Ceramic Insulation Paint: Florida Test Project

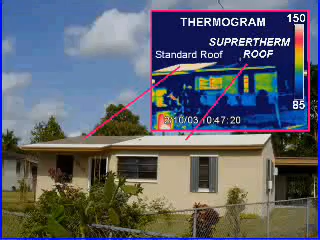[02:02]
This was then combined with thermographic analysis to ascertain exactly what the effects of the Supertherm coating had on the facility's envelope. As an example, this is a thermal image of the heat transfer taking place inside the attic on the unprotected area of the roof. Blue indicates cooler temperatures while red and white indicate the hottest areas.
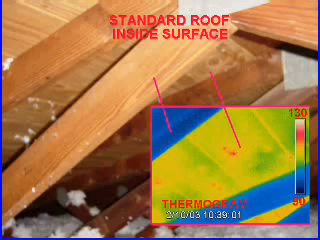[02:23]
This next thermal image shows the drastic
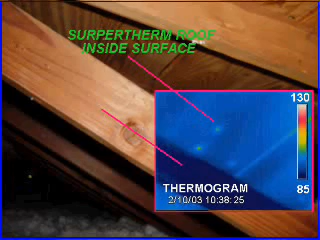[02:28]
reduction in heat transfer on the side of the roof coated with the Supertherm product.